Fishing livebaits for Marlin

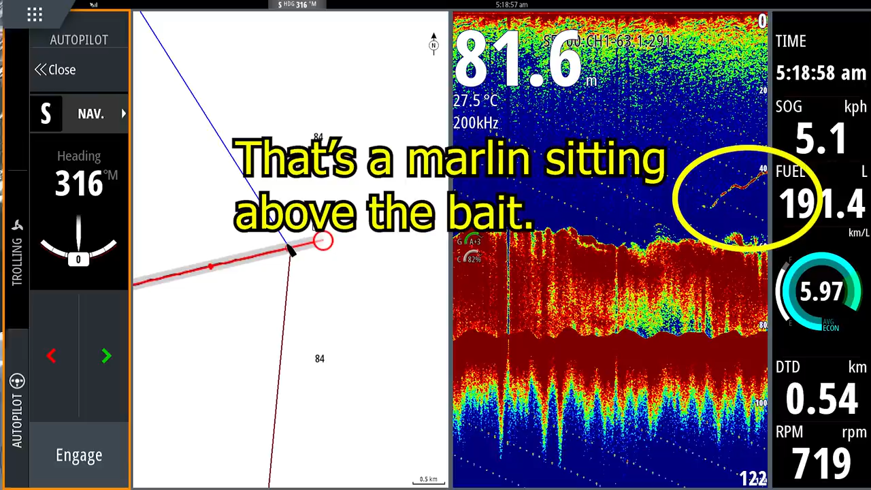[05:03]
On screen: depth 81.6 m, water 27.5°C
But the first patch of bait we pulled up on, there was a marlin in there.
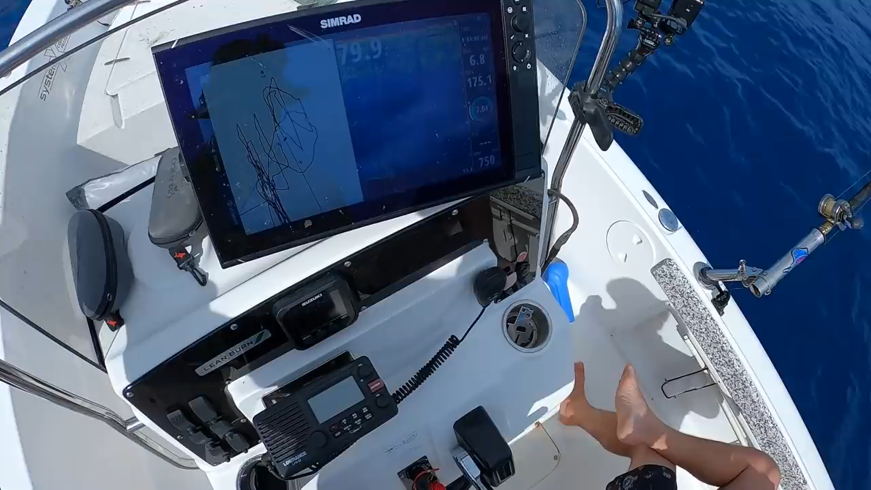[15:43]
Coming up. Big Eric flatliner. Sharky boy. You don't know. Probably a Marlin. A bit of arch about him. I think it'd come up though to see a bait 20 up. There you go.